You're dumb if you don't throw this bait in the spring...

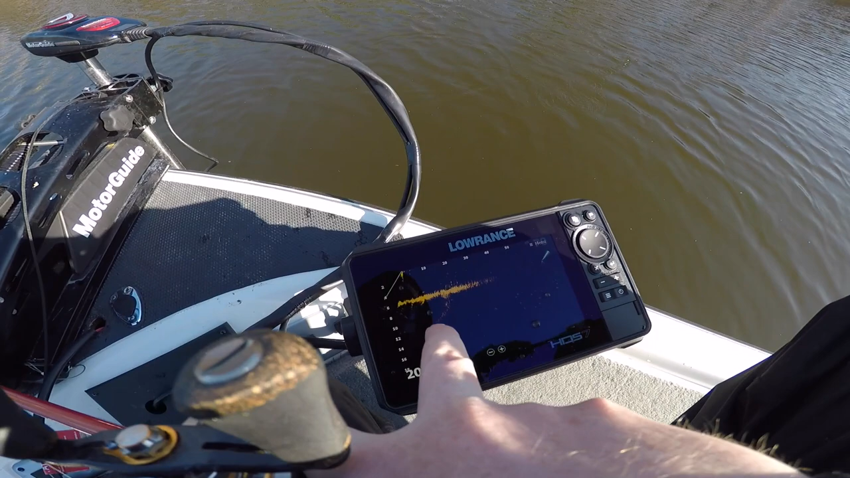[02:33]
So, on Active Target, I'm trying to settle a little bit deeper because we were just off the shore here. You see these little fish swimming around down there? That's probably not a bass. That looks more like a bluegill. But even those ones running that little hump right there might be a tad bigger. Let me reset this to go shallower because this is set way too deep for where we're at.
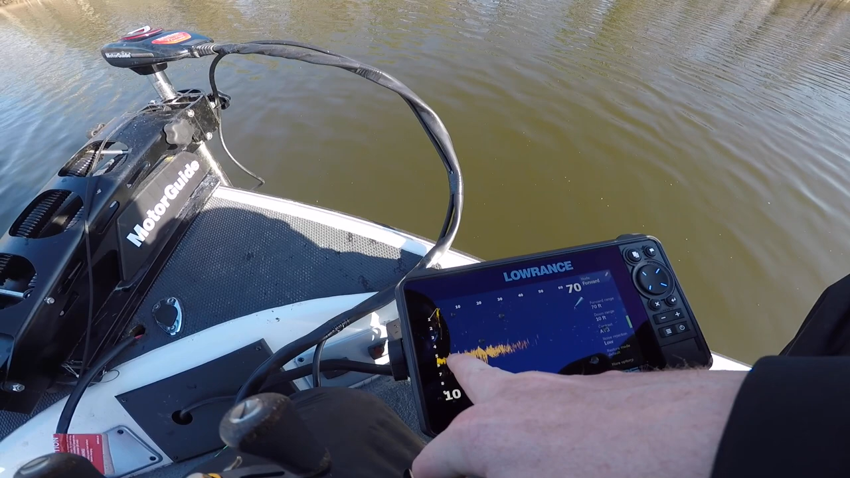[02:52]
We're looking for these blobs swimming around down there and especially if you can find two or three,
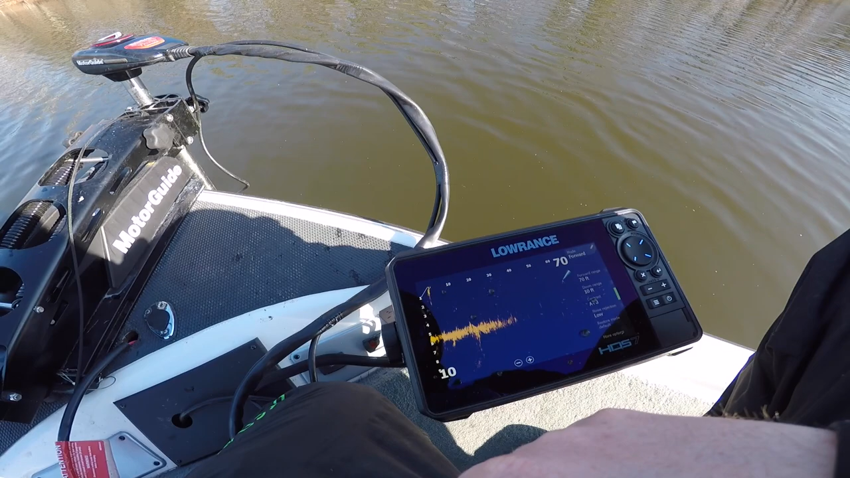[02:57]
a little bit of competition gets going and you flip a jig on there, it's usually over because those three fish, they're all going to be fighting over that food. That's what Chris just did right there. So, we're going to look around, try to find some more blobs and try to put this in a couple fish's faces.